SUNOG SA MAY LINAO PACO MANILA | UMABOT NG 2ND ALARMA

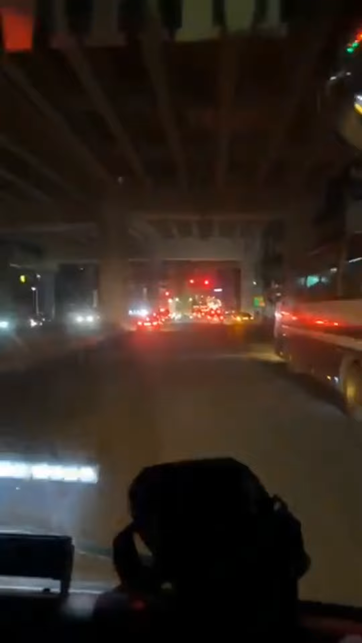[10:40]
natin na po. Sakyan natin na po. Wala po muna tatawid. Wala po muna tatawid. Fortuner, pakinabati na. Nakara na tayo.